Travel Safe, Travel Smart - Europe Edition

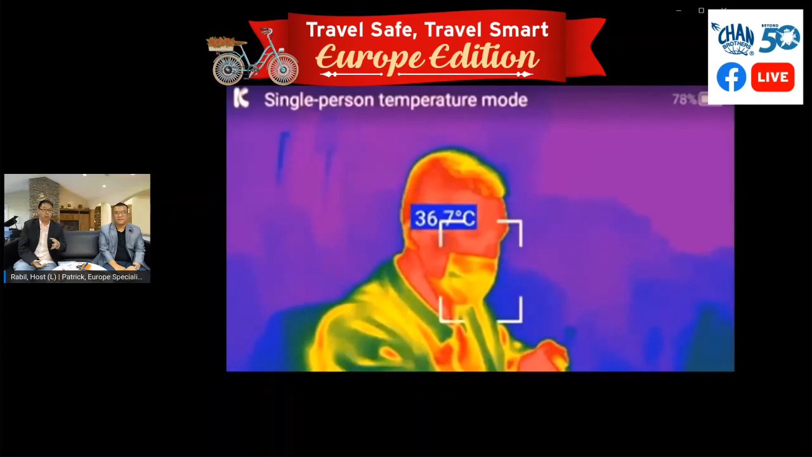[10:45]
On screen: spot 36.7°C
So instead of using those traditional screens and all that, they actually have these helmets to actually, you know, use to detect people, you know, whether they have high temperature.